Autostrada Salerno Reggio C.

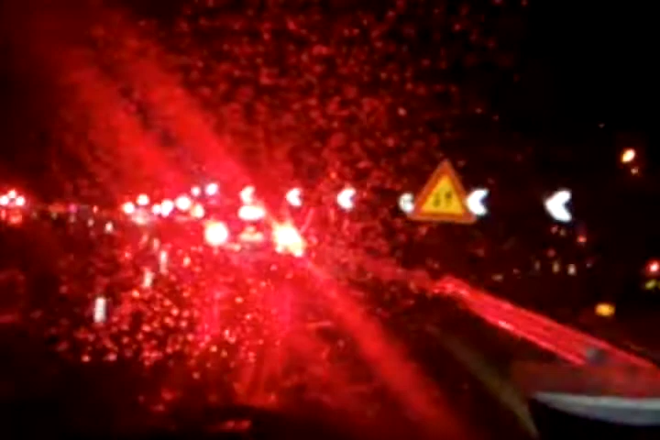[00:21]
Lago Negro nell'inizio della Calabria. Sono da scalini, interruzioni, come vedete siamo in notturna, c'è una fila come al solito chilometrica, pioggia, cattivo tempo, qui l'autostrada è perennemente di cantiere, ormai sono anni che si continua così, e lì a noi l'anno sicuramente sembra che sarà pronta l'anno successivo.
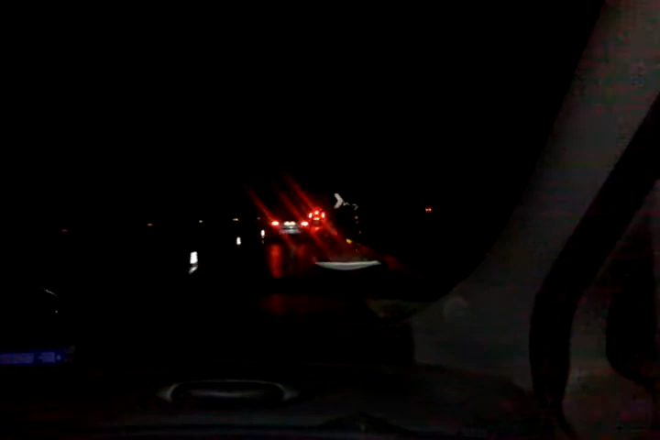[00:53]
Nel frattempo dal 2001, quando sono iniziati i lavori della legge obiettivo, siamo arrivati 2012, sono 12 anni, e i piatti compensati sono davvero molto pochi,
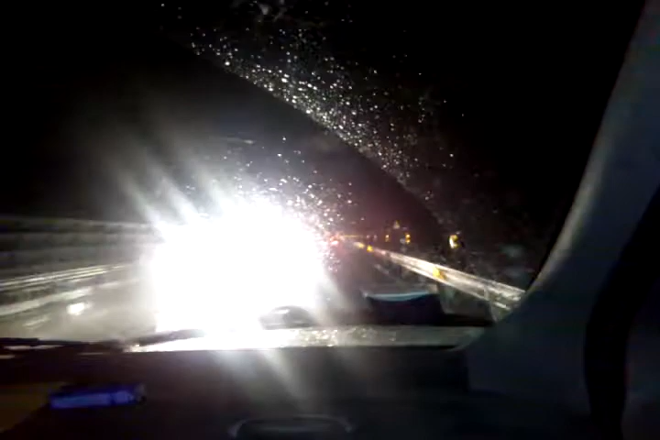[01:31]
Qui stanno costruendo anche della droga, non si dove verrà portata questa autostrada. La media è quella di 50 km orari.
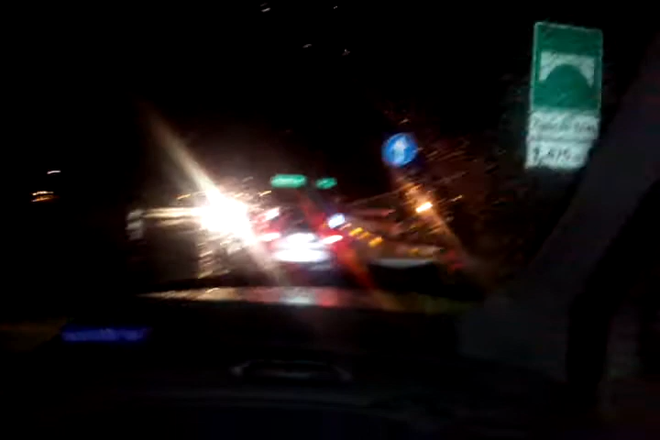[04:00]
Vedete, sono le ruspe, le gru ferme sul lato della strada. E continuiamo così, vedremo adesso quanto finirà questa applicazione. Ma dopo ci sarà anche quella Castroveda, quindi per ricorderemo fino al nostro sito di Spezzano Calcio sempre in queste condizioni. Considerate questo tratto di strada, si percorreva quando non c'era un lavoro in 10 minuti.